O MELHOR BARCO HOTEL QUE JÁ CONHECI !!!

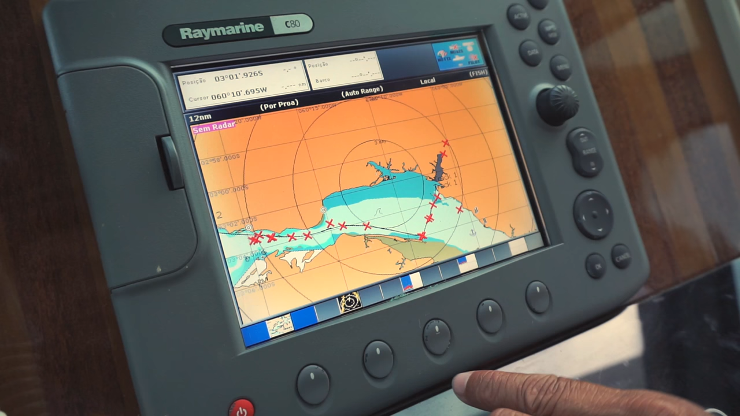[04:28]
Mostra aí agora o lugar que tem peixe. Ah, agora não aparece os peixes, não?